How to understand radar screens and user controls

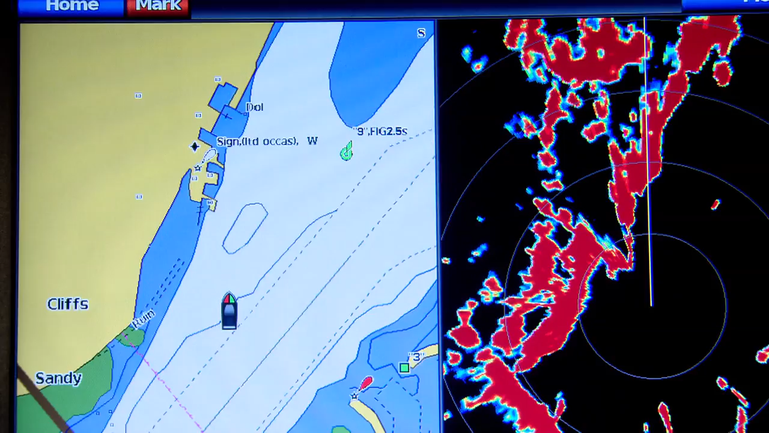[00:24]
then it's not going to do you much good when you need it. So let's take a closer look at the radar screen
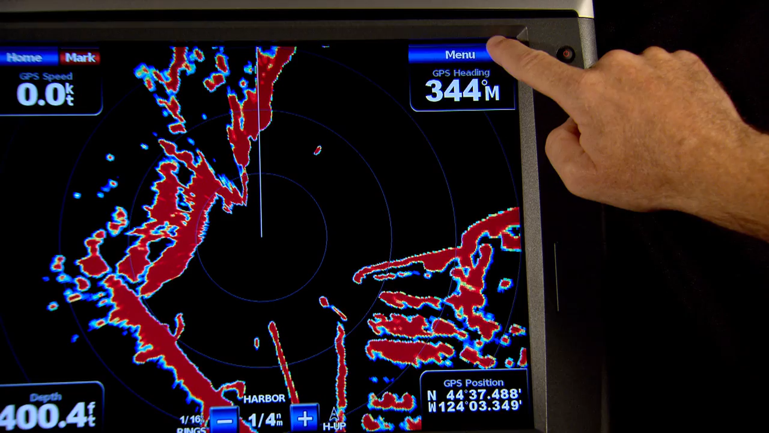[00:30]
and the main user controls to help you get the most of your radar the next time you head out on the boat.
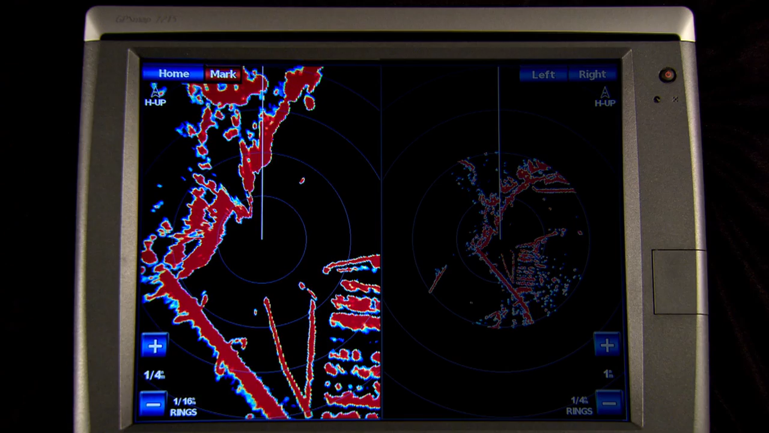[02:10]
Here, you can split the screen and zoom the radar in close on this side to see in great detail what is right around you while you zoom out and see the big picture on this side.
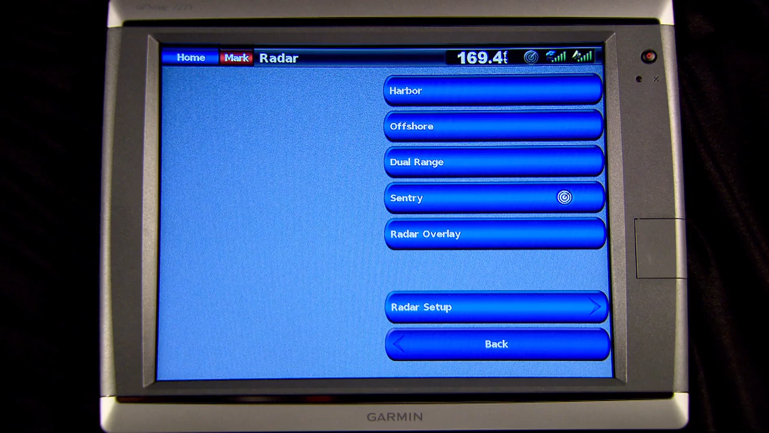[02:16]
Sentry mode is just an easy way to set up the radar for timed transmit that creates a transmit and standby cycle to conserve power.
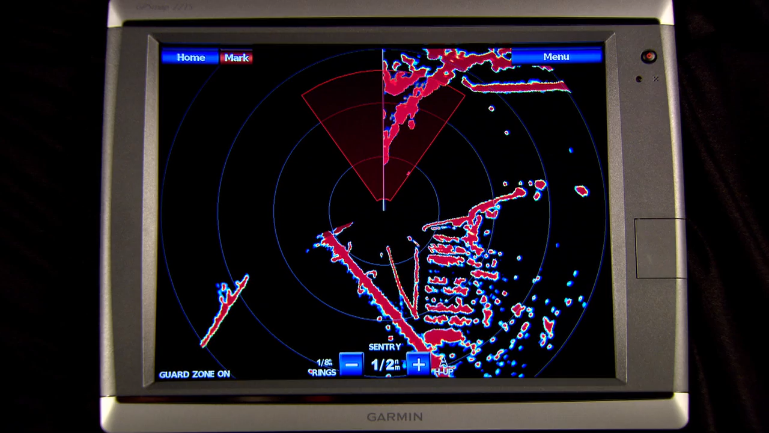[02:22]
You can also enable a guard zone,
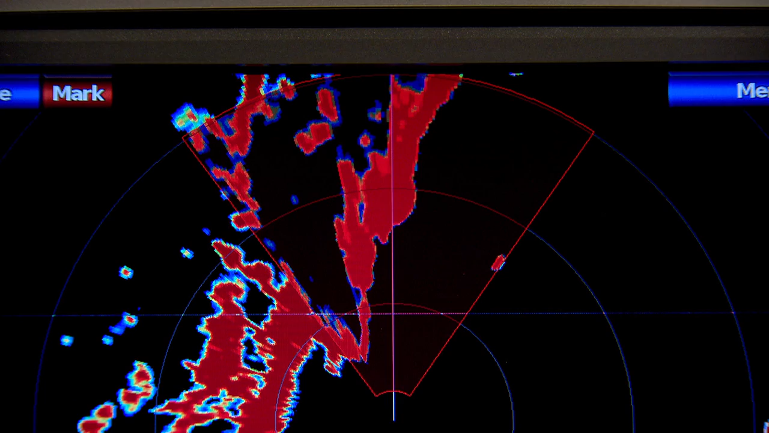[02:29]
which identifies a safe zone around your boat and sounds an alarm when a radar object enters that zone.
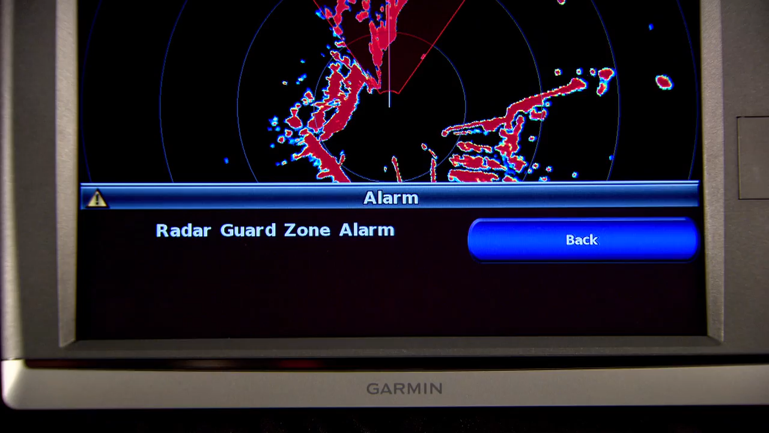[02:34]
Finally, the radar overlay mode. With this option,
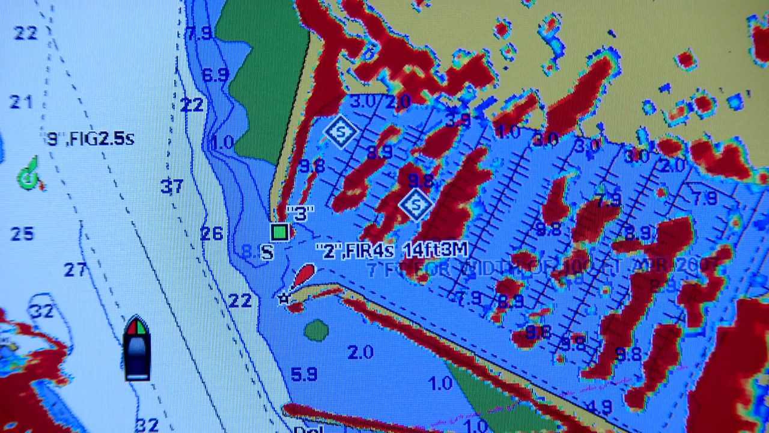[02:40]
we start by showing you the GPS chart plotter screen and then lay the radar images right over the top of the charts. This can be a tremendously useful option as you get to see two screens at one time and quickly compare two sets of data. The yellow mass here on the chart indicates the shoreline, and the orange is the radar return right on top of its charted position.
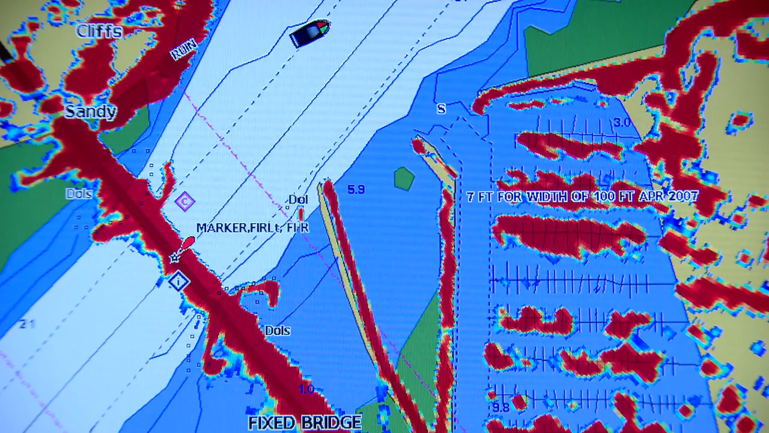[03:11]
We have the chart showing us where the land should be and the radar showing us where the land really is. That should give you a high degree of confidence in the data and give you a very clear indication of your position relative to that land. Or take a look here. The chart says a green buoy should be right here, but the radar return is showing the buoy here.
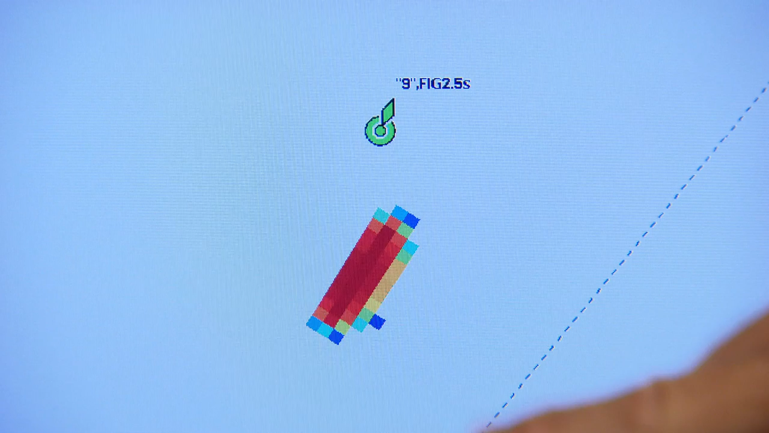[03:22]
Now we know the radar data is real time, so that must indicate the buoy has moved a little bit due to local conditions or currents. If you just look at the radar screen by itself, you can see lots of returns,
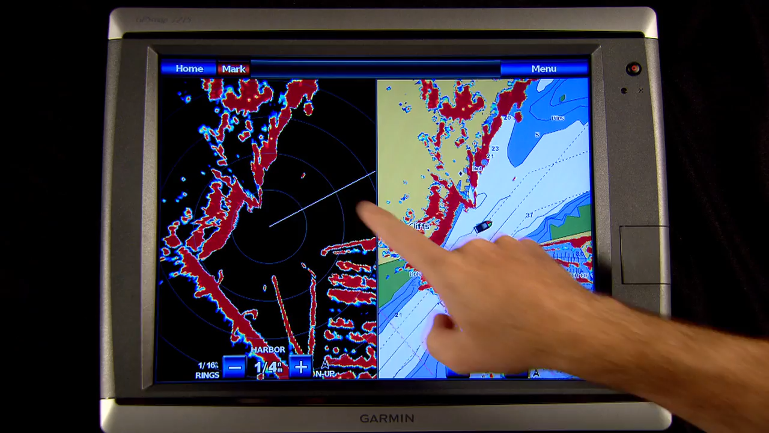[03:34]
but you really don't know if the return is from land or a storm cloud or an aircraft carrier. But when you overlay the radar onto the chart, you can really start to figure out, hey, that return must be from the land mass over there. And that radar returns crossing the water, that's got to be a bridge.
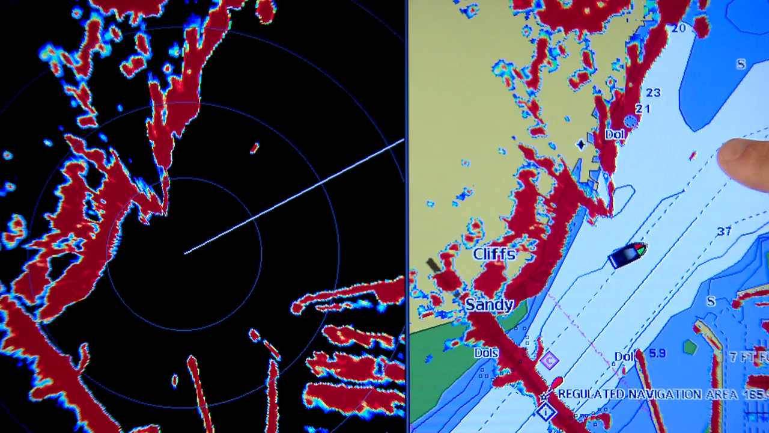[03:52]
And I don't see anything on the chart around this target at maybe another boat. So the radar overlay option can be a really powerful tool that gives you two screens of information in one clear and concise image.
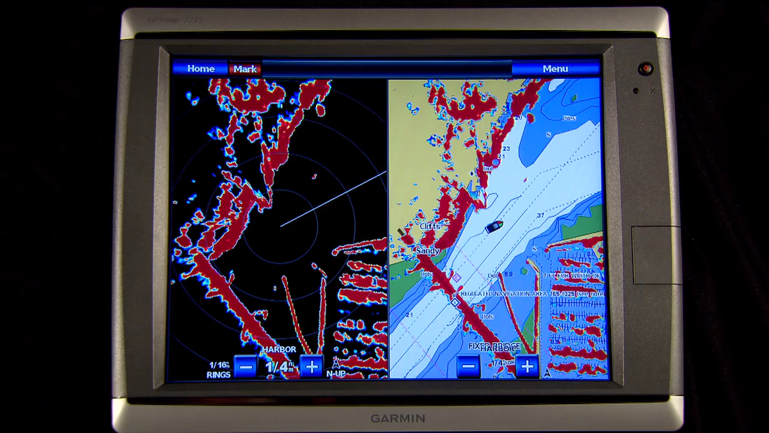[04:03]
Okay, so let's take a closer look at the radar screen itself.
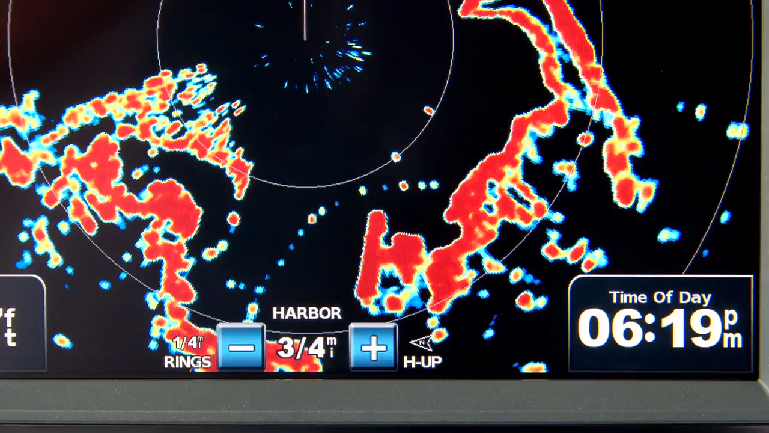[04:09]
Our 6000 and 7000 series displays, when connected to our latest XHD open array radars,
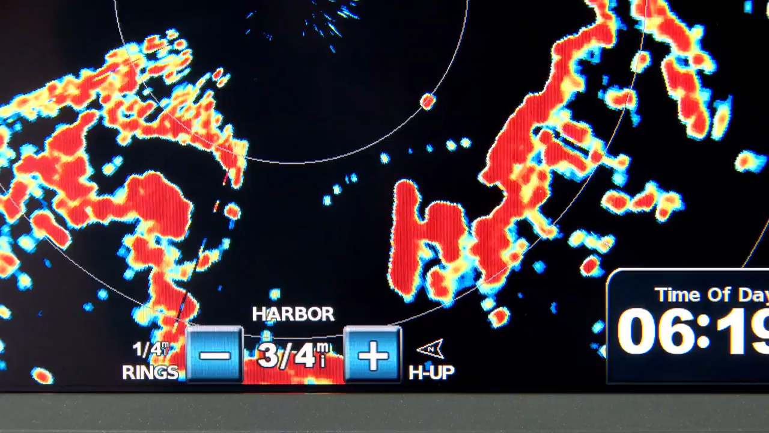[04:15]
are able to draw the strongest radar returns in red and the weaker returns in blue or yellow. This is a really quick way to distinguish between hard and soft targets. We can even change the foreground color and the background color,
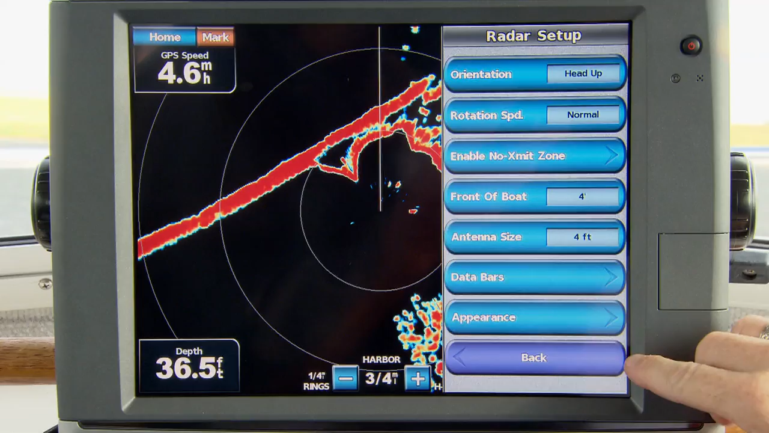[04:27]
so you can choose the color combination that works best for you. All right, so your boat is right in the center here. And the bow of the boat is pointing right at the top of the screen, right along this heading line.
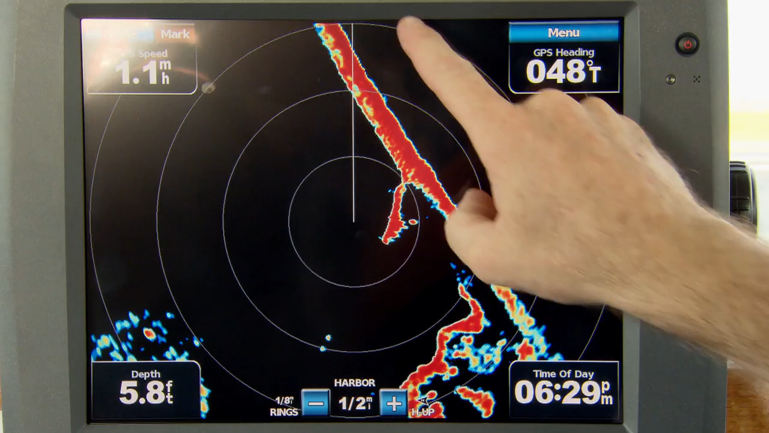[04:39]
So any radar target right in front of the boat should show up along this heading line. Down at the bottom of the screen, you can see the radar range. In this case, half a mile.
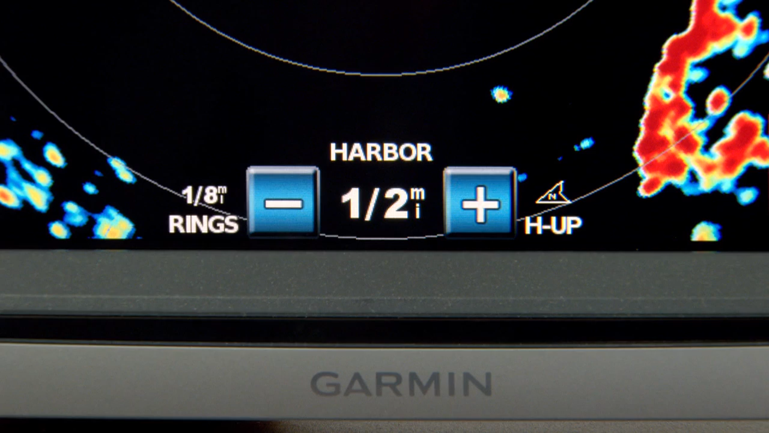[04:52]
That means that the distance from your boat to the side of the screen is one-half nautical mile distance.
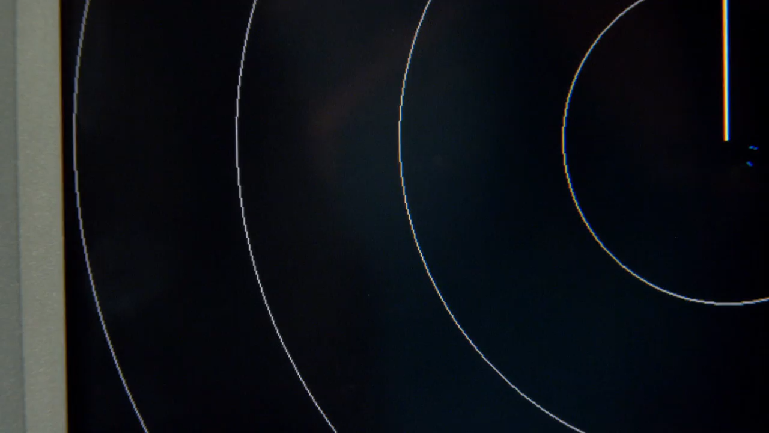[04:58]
The white rings are range rings. You can see here they're one-eighth of a nautical mile apart.
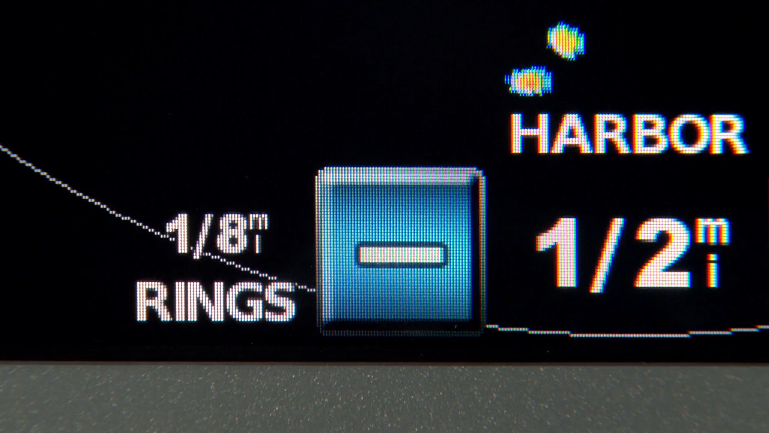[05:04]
These are really helpful in quickly gauging distance to another radar target. So one-eighth, two-eighths,